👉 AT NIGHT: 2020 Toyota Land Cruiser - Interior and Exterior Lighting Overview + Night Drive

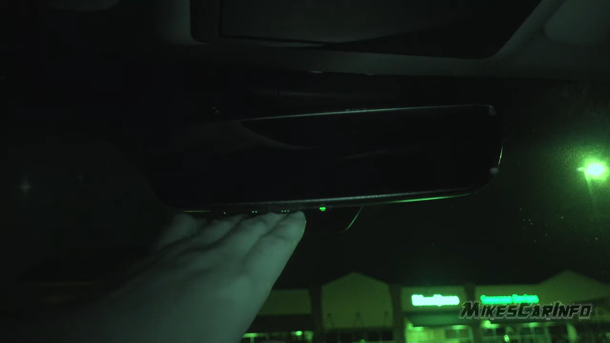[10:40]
They're kind of hard to see, but there's your HomeLink garage and orbiter controls, and this is for your dimmer switch, your rearview mirror, auto dim rearview mirror. So you can turn that feature off here, but as you can see, it's a little bit of a finder's light there.
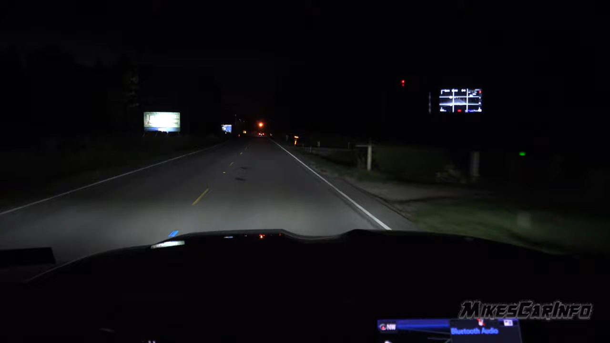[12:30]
it does have a really good visibility just in general, but when you have these nice bright headlights, it has a good even light from the front of the vehicle on out. It's really impressive.